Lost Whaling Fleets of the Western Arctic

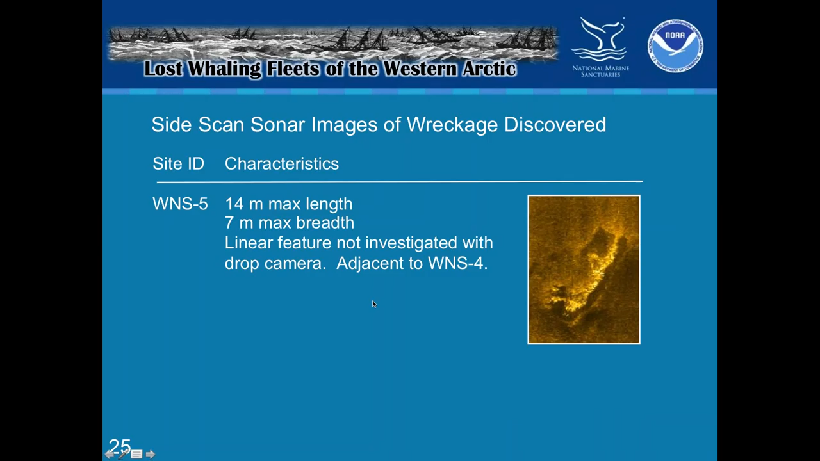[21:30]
That would have been a really interesting one to look at. We just, as I say, ran out of time. And I'll talk about that in a little bit. This is the one Matt just found.
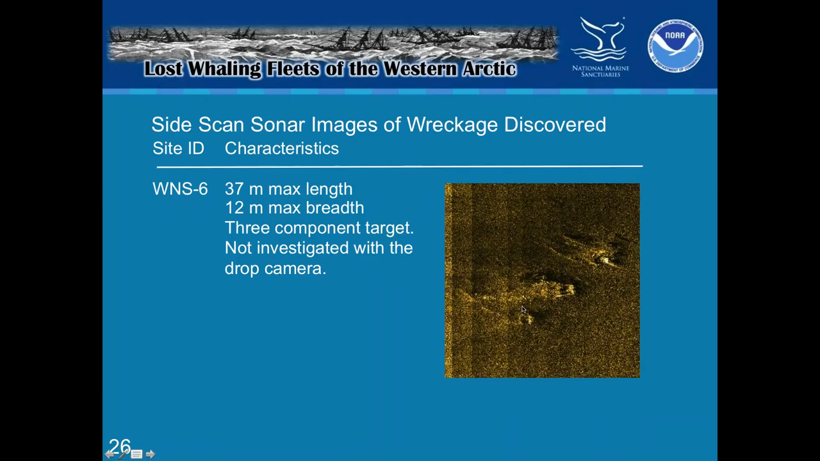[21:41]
It's a three component target. Again, we didn't have a chance to look at it with the camera, but it's clear that there is wreckage in that place. So what did we see? Well, in the top left, one of the things we saw was, you can see that little bit of rust.